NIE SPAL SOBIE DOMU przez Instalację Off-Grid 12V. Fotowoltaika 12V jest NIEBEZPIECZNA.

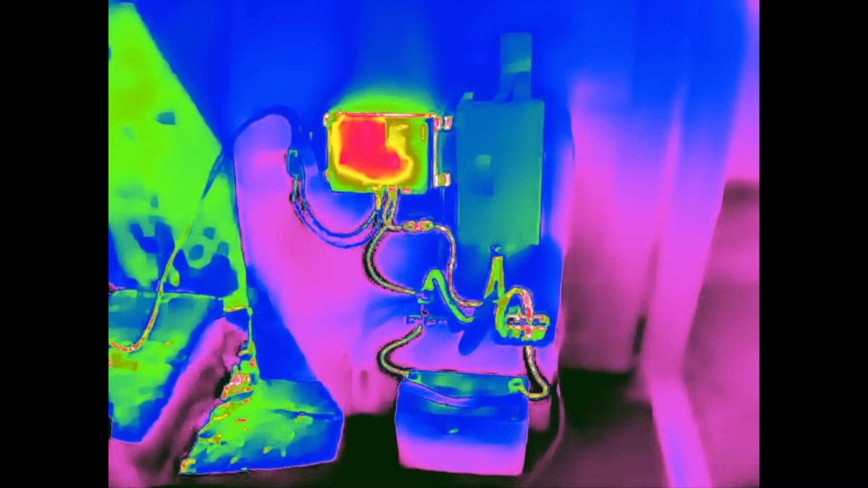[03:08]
No i zobaczmy, jak to się nam wszystko zachowuje.
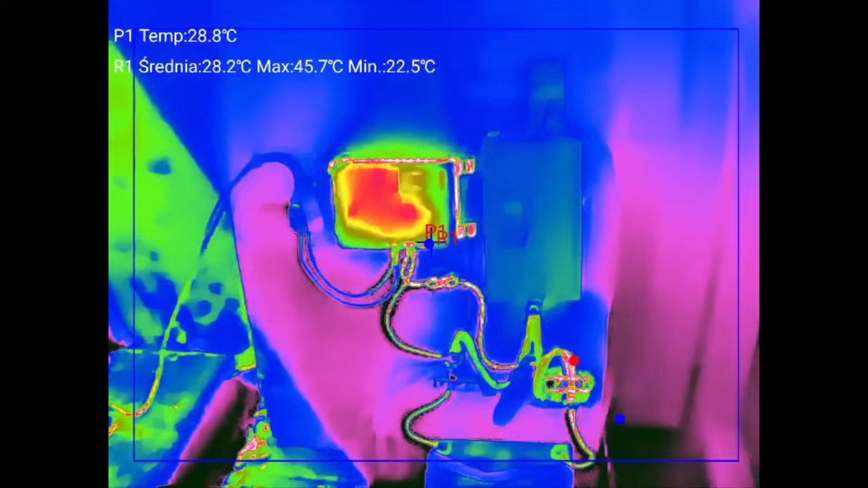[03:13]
On screen: spot 28.8°C, max 45.7°C, min 22.5°C
Z tego wszystkiego widać regulator, jak na razie najbardziej emanuje tym ciepłem.
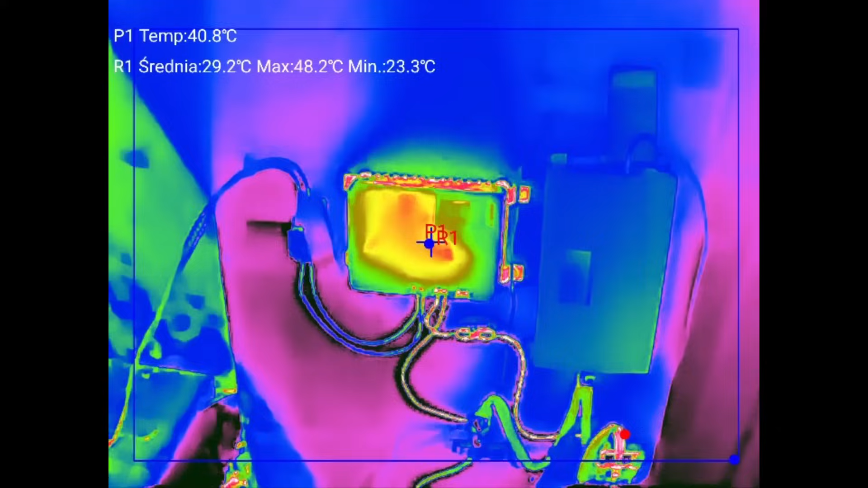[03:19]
On screen: spot 40.8°C, max 48.2°C, min 23.3°C
48 stopni ma obudowa. Tutaj widzicie u góry temperatury P1, to jest temperatura zaśrodkowego tego celownika.
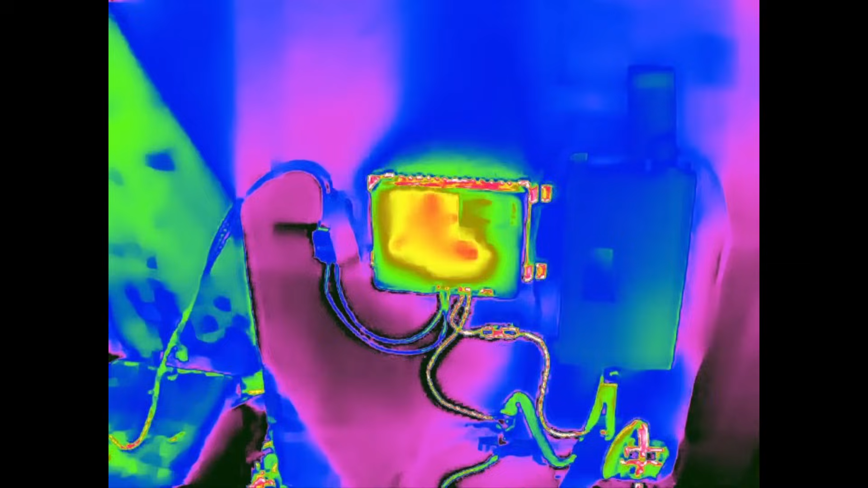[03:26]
A R1 tutaj mamy średnią, maksymalna i minimalna.
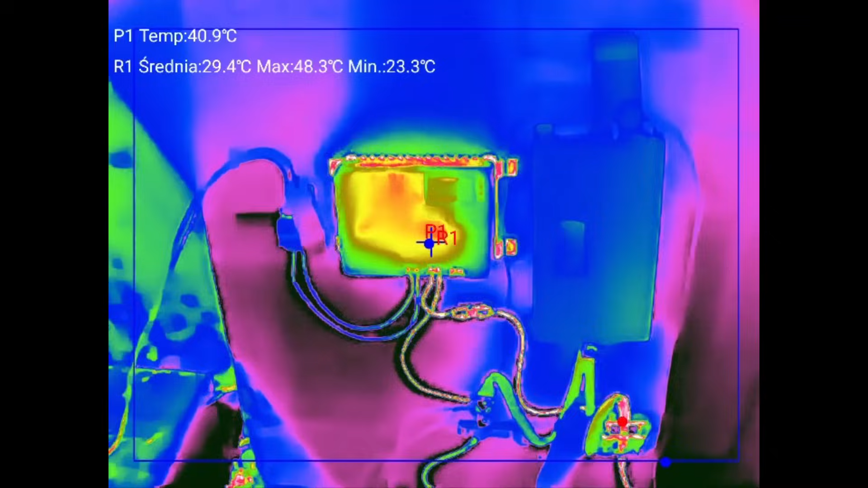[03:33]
On screen: spot 40.9°C, max 48.3°C, min 23.3°C
Także lecimy po kolei. Z regulatora wychodzą nam przewody. No i zobaczcie, szuka na bezpieczniku.
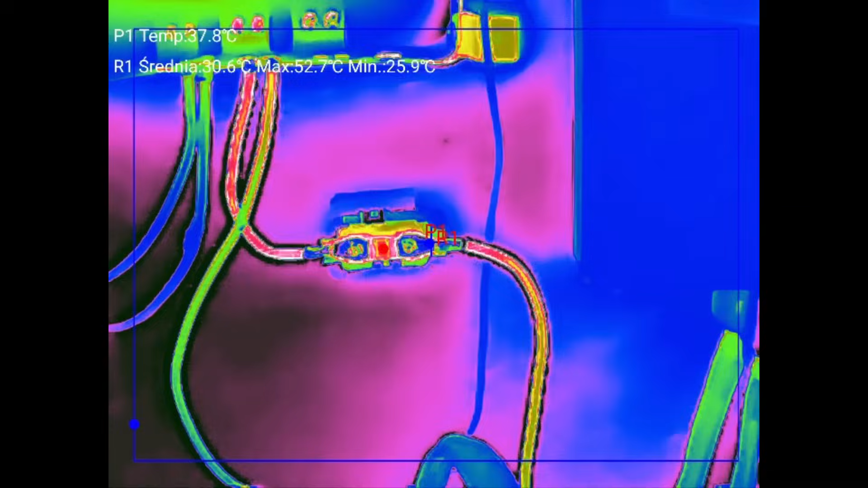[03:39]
On screen: spot 37.8°C, max 52.7°C, min 25.9°C
Bezpiecznik ma 52 stopnie. Także już jest bardzo nieciekawie. Bezpiecznik 50A.
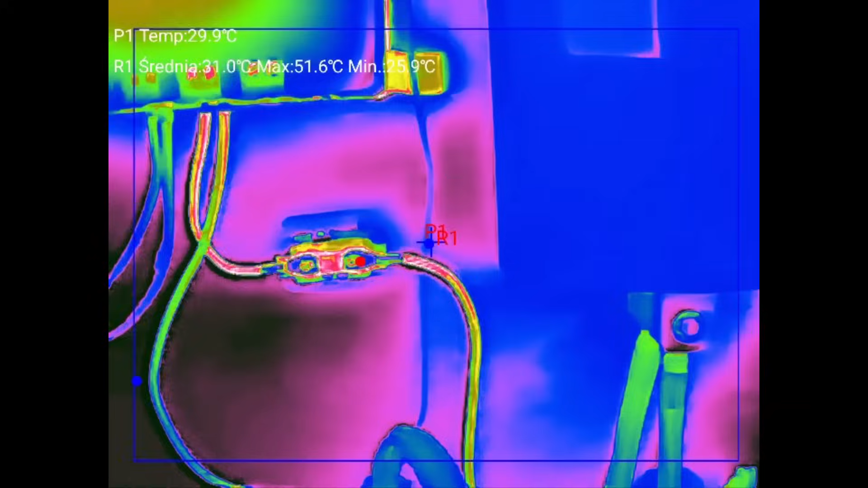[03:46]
On screen: spot 29.9°C, max 51.6°C, min 25.9°C
Tutaj przewody też są po prostu ciepłe. Przewodziki tutaj znajdziemy sobie.
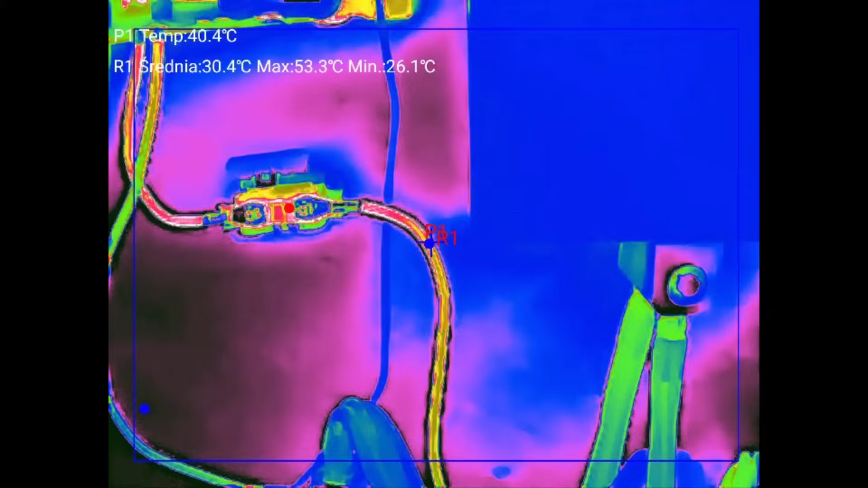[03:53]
On screen: spot 40.4°C, max 53.3°C, min 26.1°C
Przewód ma około 40 stopni tutaj zaraz na wejściu z bezpiecznika. Przejmuje to ciepło, no niestety.
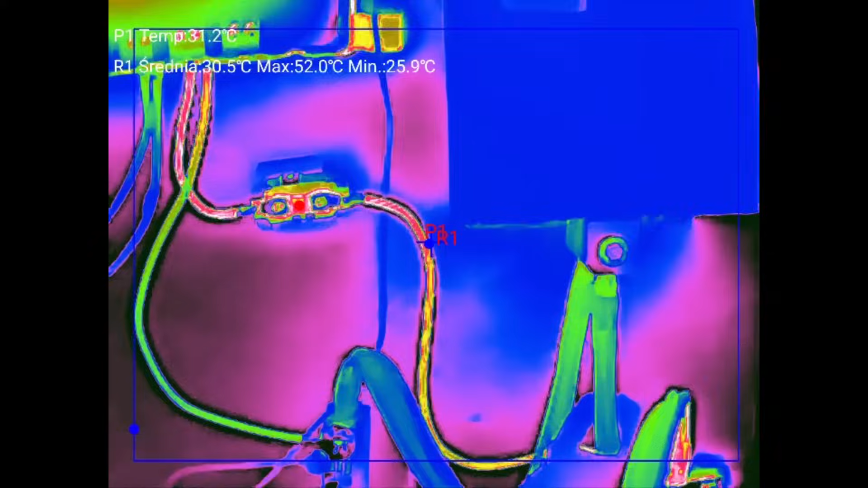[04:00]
On screen: spot 31.2°C, max 52.0°C, min 25.9°C
Dalej wchodzimy sobie na szynę zbiorczą.
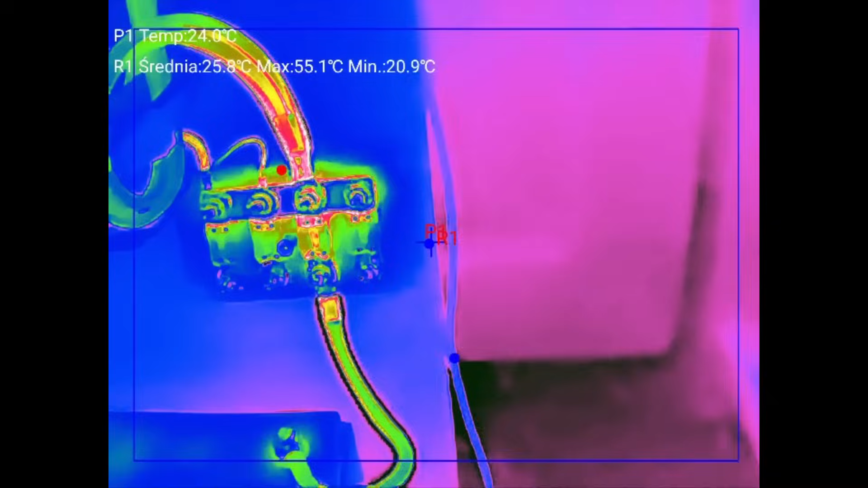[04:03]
On screen: spot 24.0°C, max 55.1°C, min 20.9°C
Z szyną wychodzi 50A.
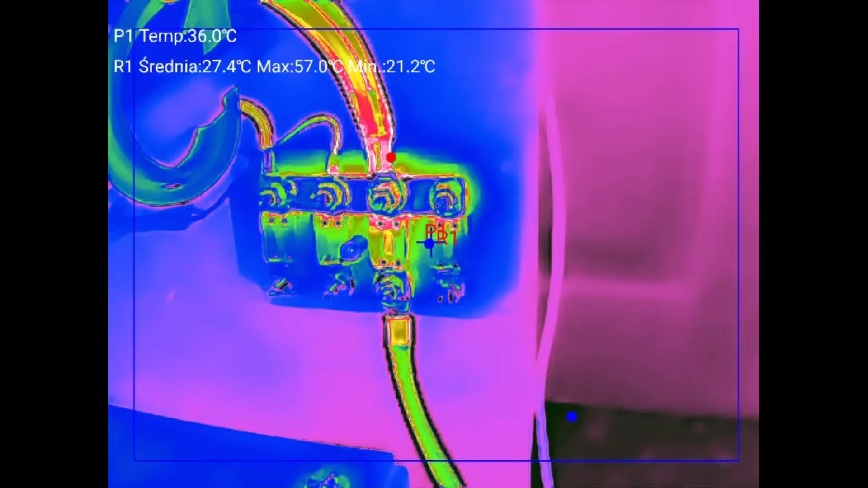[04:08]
On screen: spot 36.0°C, max 57.0°C, min 21.2°C
I tutaj nam też pokazuje 50 stopni na zacisku. To wszystko jest podokręcane na maksa, jak tylko może być.
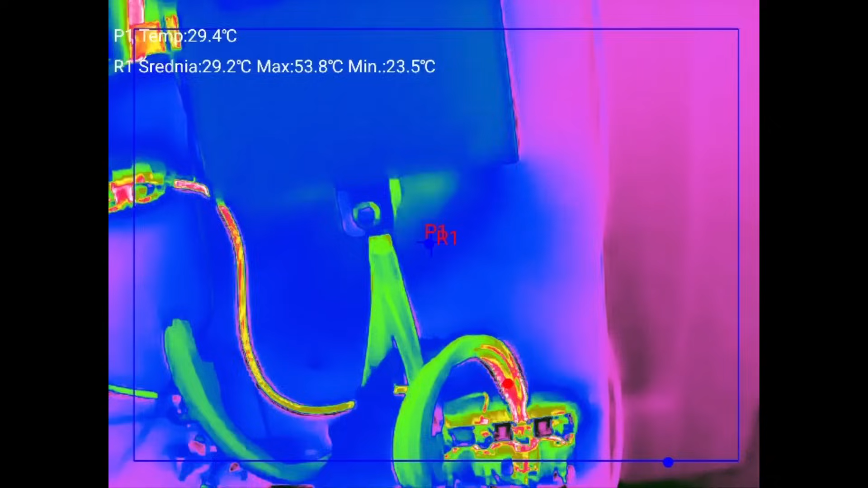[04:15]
On screen: spot 29.4°C, max 53.8°C, min 23.5°C
No niestety. Najgorzej właśnie to, co nam wychodzi i z regulatora,
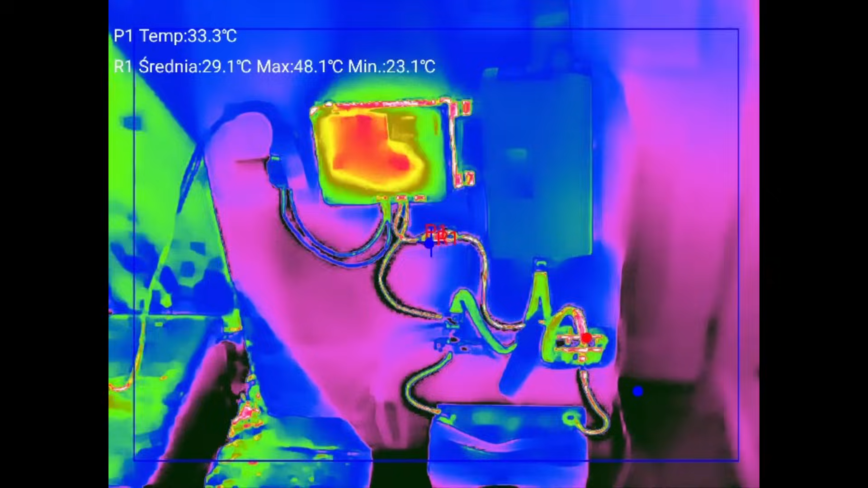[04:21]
On screen: spot 33.3°C, max 48.1°C, min 23.1°C
no i później to, co wychodzi nam na przetwornicę. I na przetwornicę może jeszcze wszyscy z miarę zwracają uwagę.